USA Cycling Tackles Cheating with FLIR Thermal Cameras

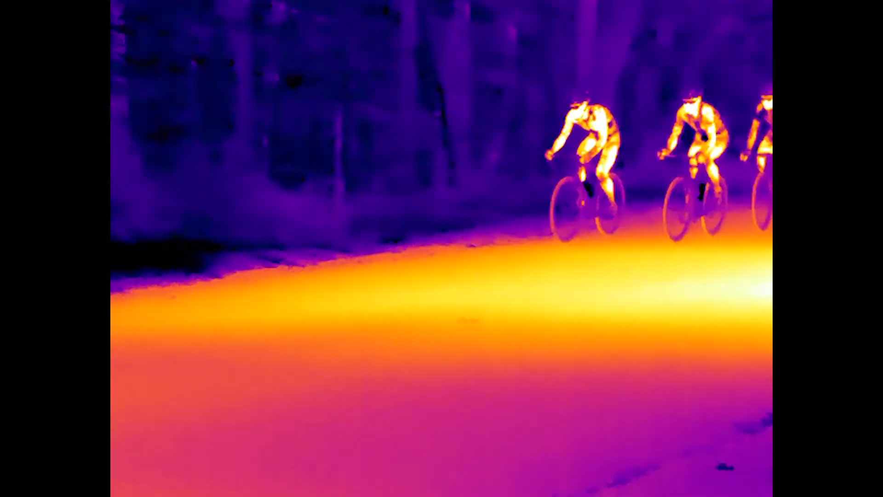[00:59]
Clear technology allows us to zoom in, take a look, and see a heat signature from a motor in use in a race.